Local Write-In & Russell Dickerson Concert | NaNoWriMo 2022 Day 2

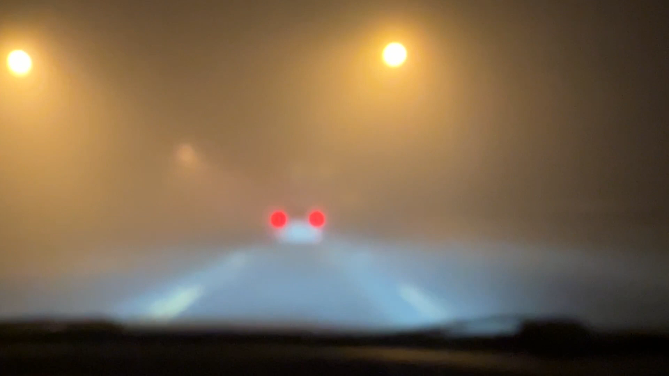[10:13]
It's crazy. There's only two cars ahead of us, but you can only really see one. Oh, there's a second one.